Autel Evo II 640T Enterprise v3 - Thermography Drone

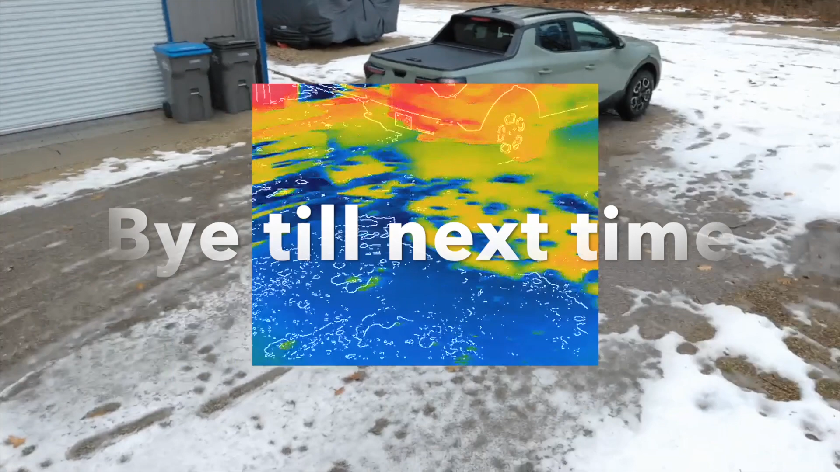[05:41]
you you think this is probably considered one of the entry-level thermal